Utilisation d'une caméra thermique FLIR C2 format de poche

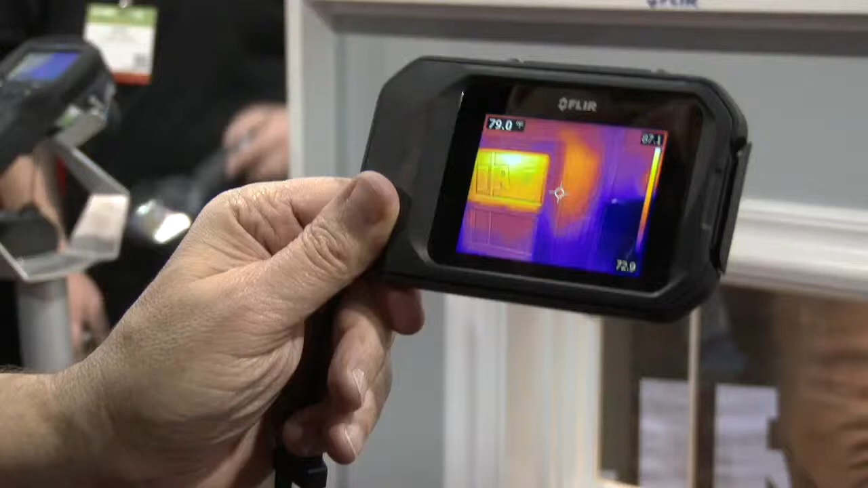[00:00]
So we're going to go hands-on with the FLIR C2, brand new full-featured pocket portable thermal camera.
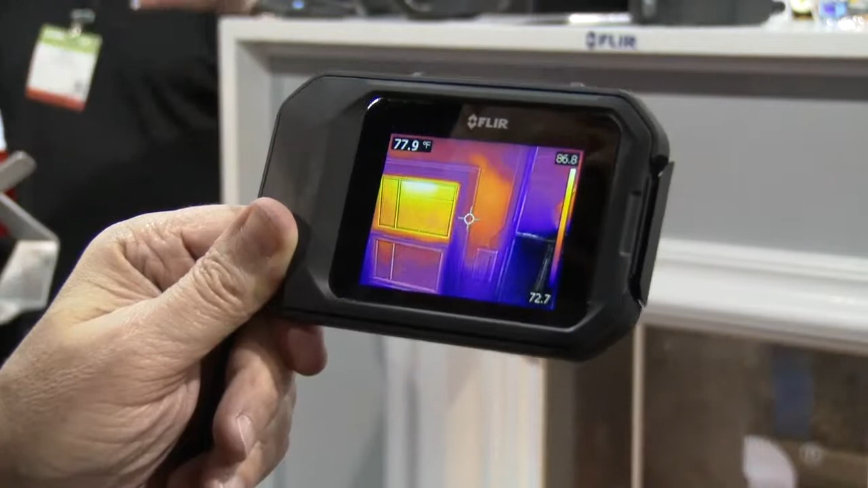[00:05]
On screen: spot 77.9°F
What we've got here is a demo wall, and what we're seeing is that we have potentially missing insulation.
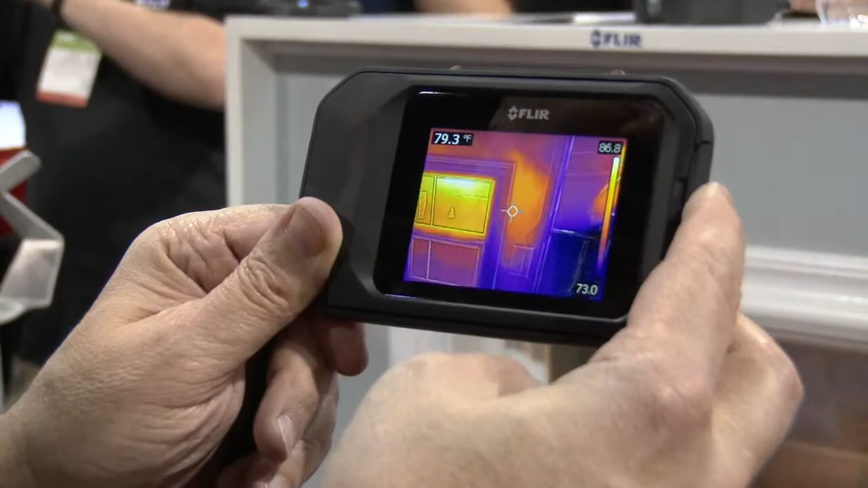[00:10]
On screen: spot 79.3°F
We've got a bright three-inch screen.
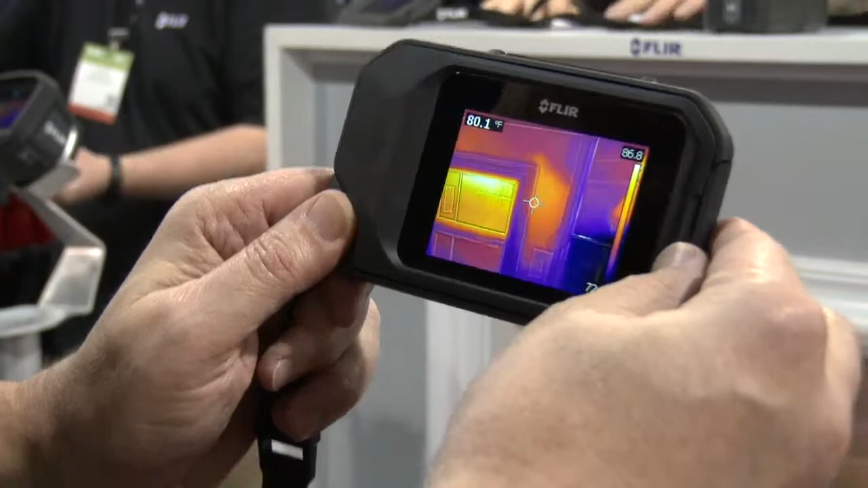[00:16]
On screen: spot 80.1°F
We've also got auto orientation, so I can actually turn that camera and get a vertical view to easily show the full view of my wall.
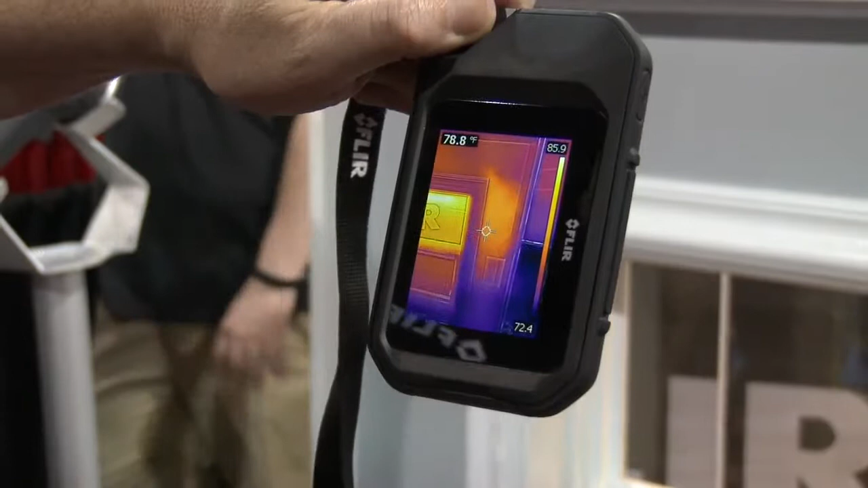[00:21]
On screen: spot 78.8°F
I can pan over,
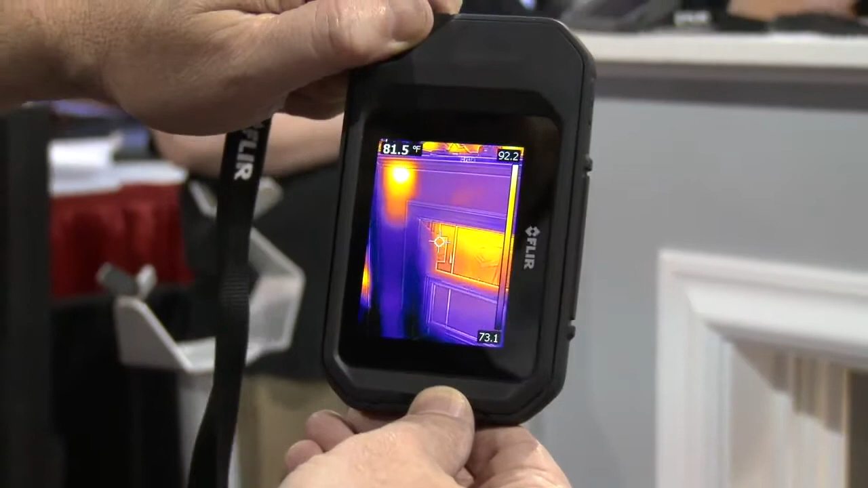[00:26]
and I can see that I have the existence of a hotspot here, which is potentially a hornet's nest or bug infestation.
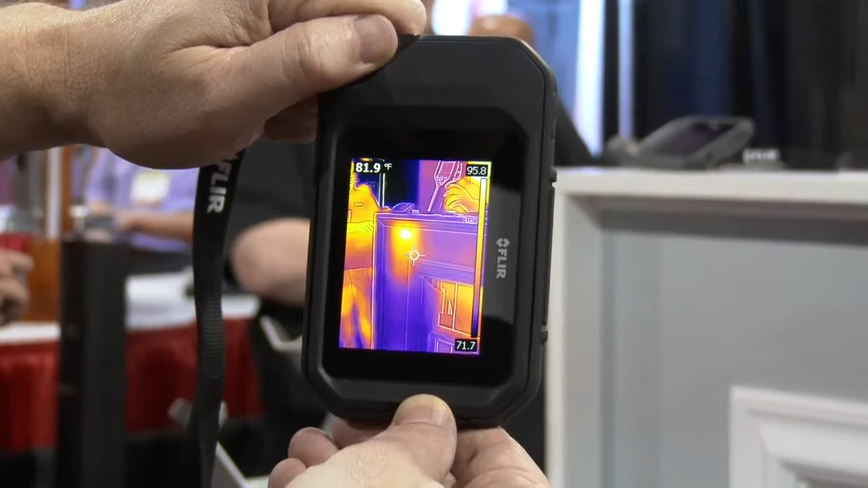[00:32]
I can turn back here, look at the demo wall, and I see a cold spot,
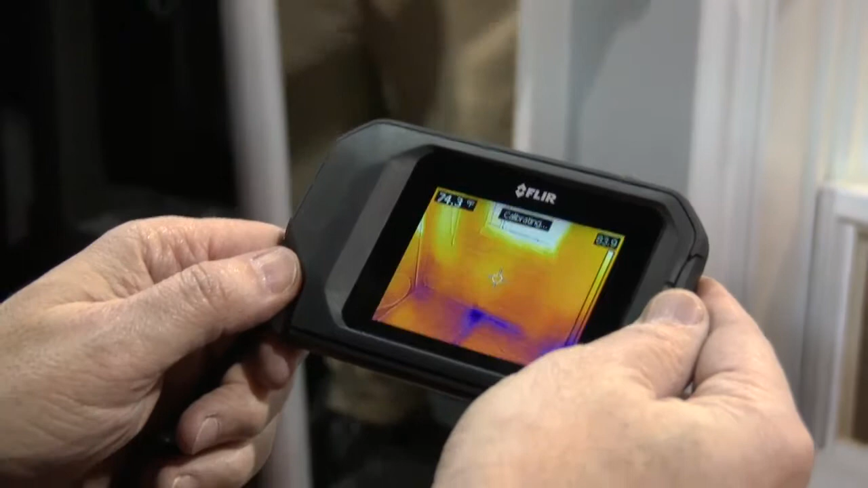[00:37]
and basically a cold spot is going to show up as either cold air infiltration or moisture,
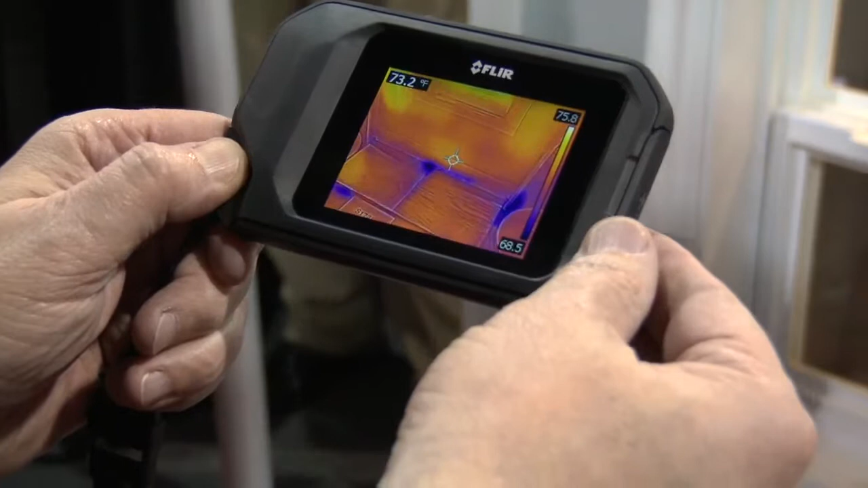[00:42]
On screen: spot 73.2°F
and that shows up as a cold spot. Again, bright full three-inch touchscreen.
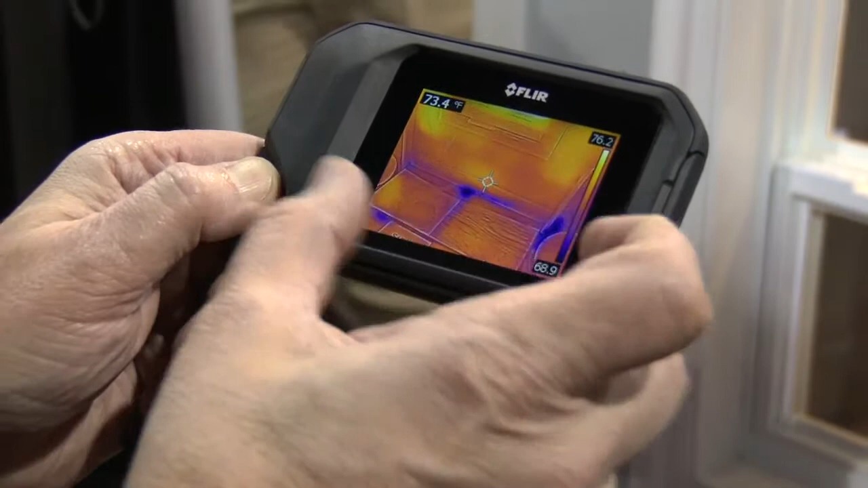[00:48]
On screen: spot 73.4°F
You can go in, you can change pallets to have a little more contrast if you really want to accentuate some problems.
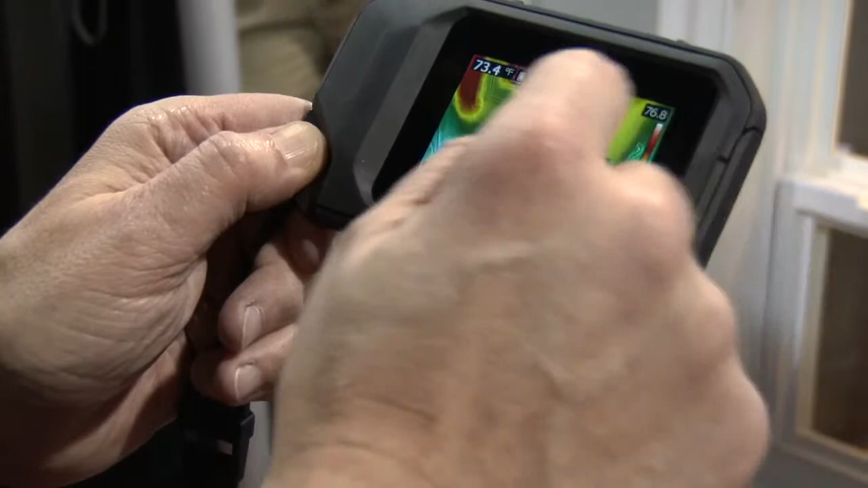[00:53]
Again, it's visual preference.
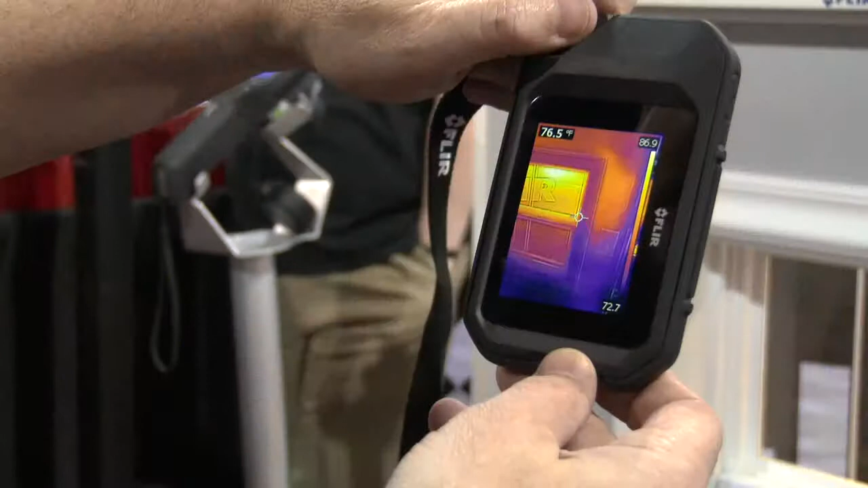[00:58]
We also have a feature called MSX, which is multi-spectral imaging, and what that is, it takes the thermal image,
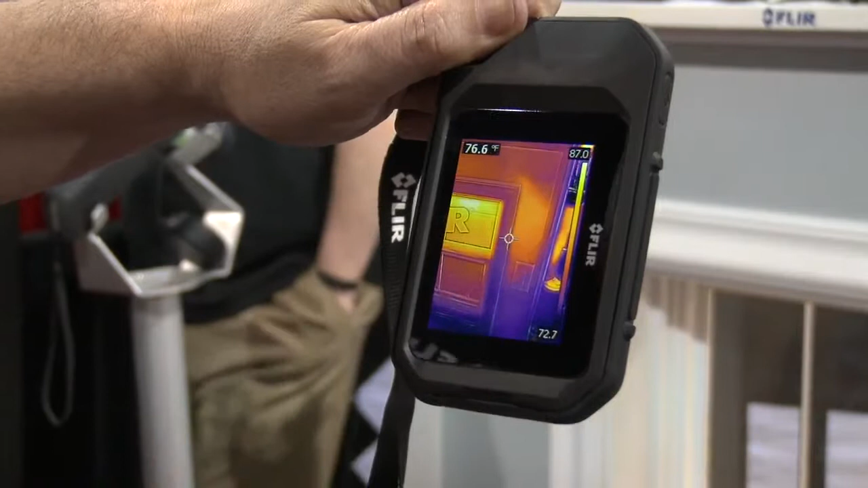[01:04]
On screen: spot 76.6°F
and it takes the visual image, and it takes the edge from the visual image,
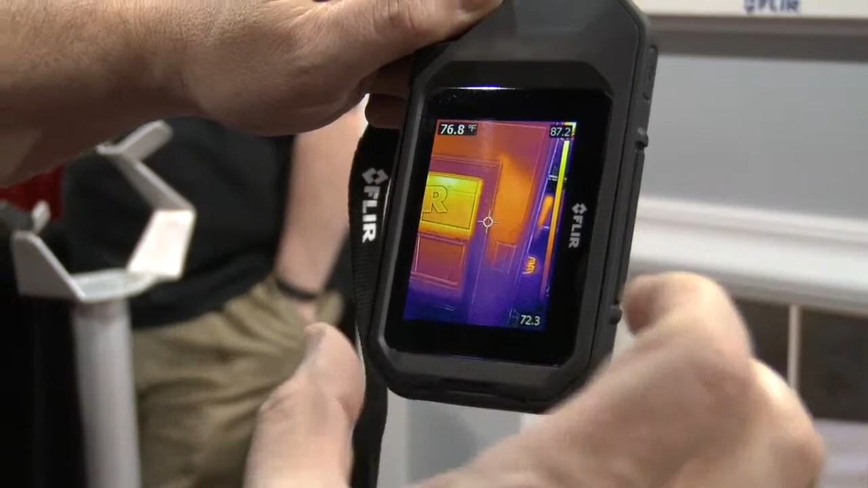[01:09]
On screen: spot 76.8°F
and augments the thermal image, so you can get visual cues of where your problems are.
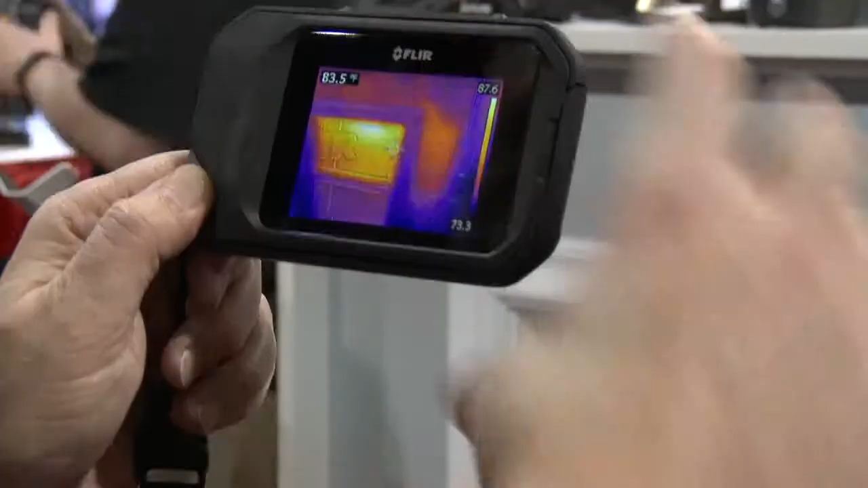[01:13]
So we have a large button on the top.
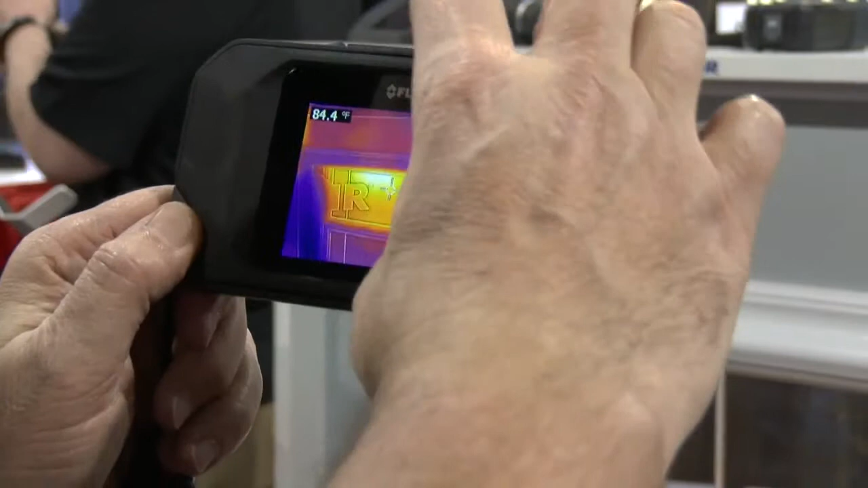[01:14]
On screen: spot 84.4°F
When I pull that trigger, we capture the thermal image and the visual image. You could do post-processing analytics on your images, and you also can use those for reports. You can send those to anyone. They're fully radiometric JPEGs,
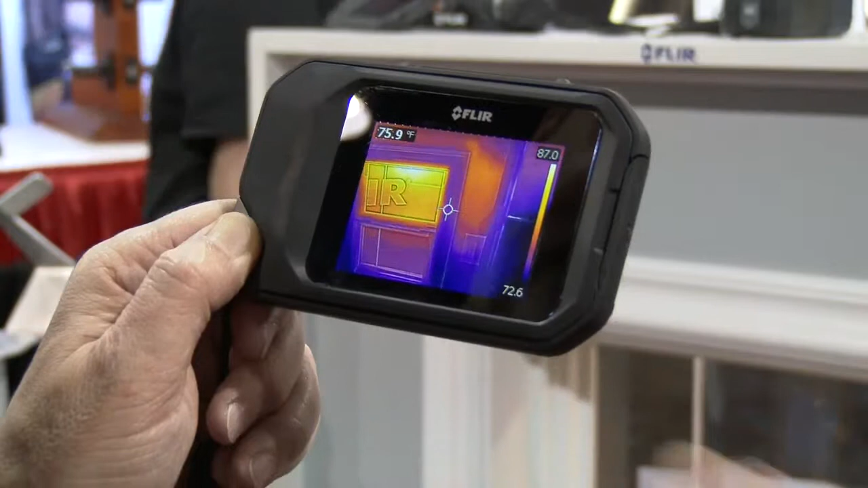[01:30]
On screen: spot 75.9°F
which means the JPEGs can be shared, but yet when you use the free FLIR tool software that comes with the product, you can analyze each and every one of the spots. So you have 4,800 pixels of measurement. So we're showing the FLIR C2.
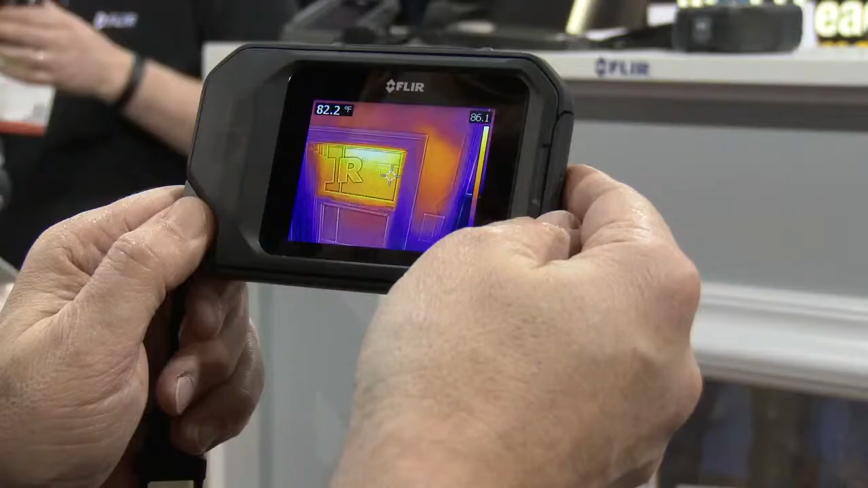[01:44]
On screen: spot 82.2°F
If you have any other questions or want to have more information, go to FLIR.com slash C2.